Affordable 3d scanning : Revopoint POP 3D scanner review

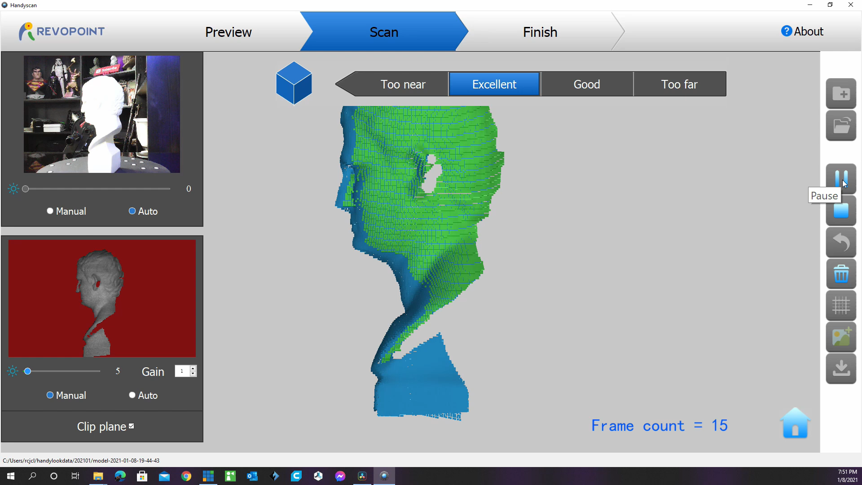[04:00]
There's a fixed scan scenario. When you scan a smaller object, you're going to place the scanner on a stable desk with the scanned object on a turntable at a proper distance.
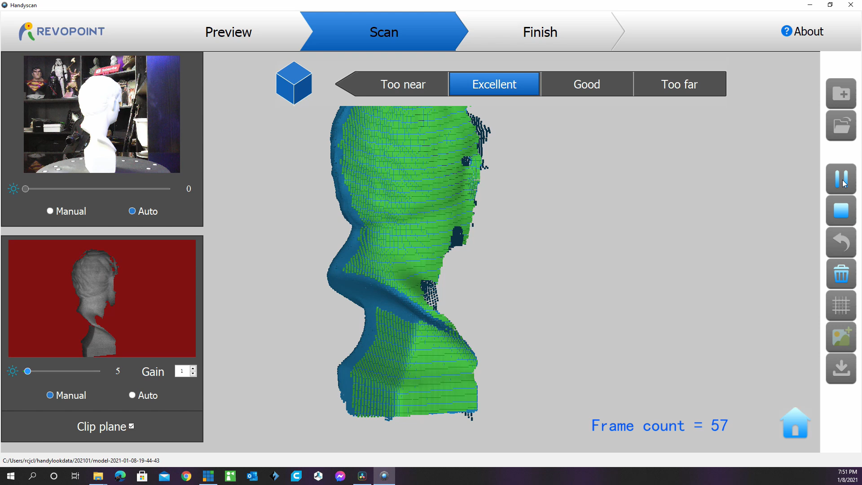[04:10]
And that's usually about 12 inches. You get a click start. A 3D model of the item will automatically form. Pop allows you to place the object in different
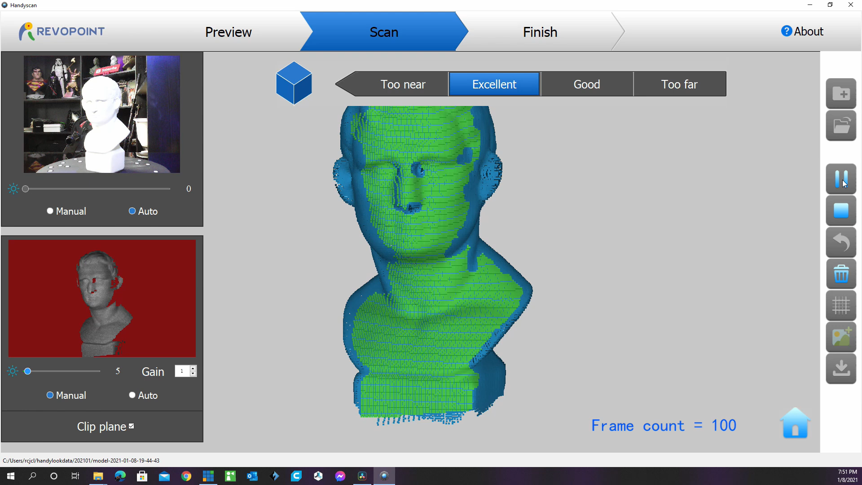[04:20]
angles during the scan to gain all the details from every dimension. Now, you will need to pause the scan before you change the position of the scanned object and resume scanning after the angle has changed.
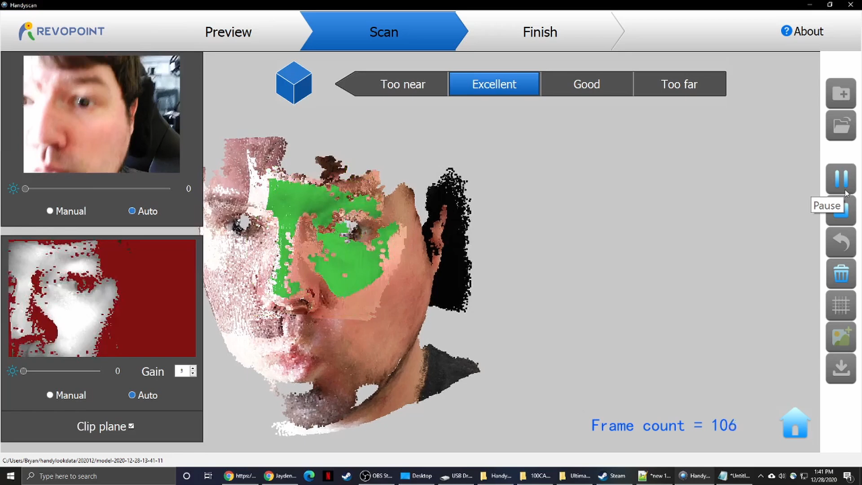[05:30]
The human mode allows you to scan your face in a recognizable accuracy. It's equipped with structured infrared light.